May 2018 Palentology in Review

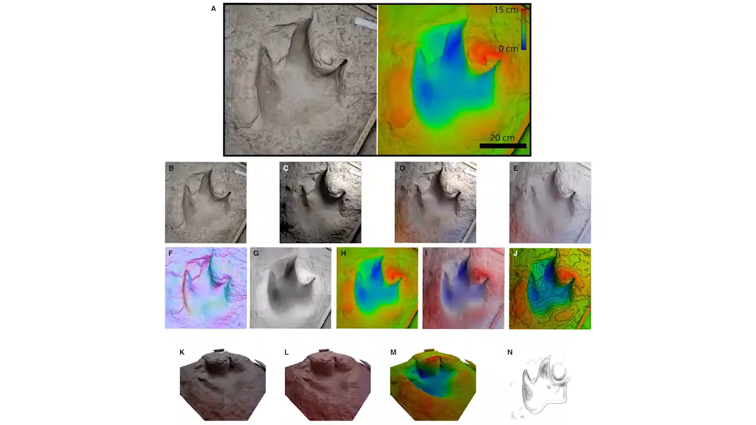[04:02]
the authors suggest an entire array of 3D modeling techniques in order to ensure the maximum amount of data is gained from every footprint.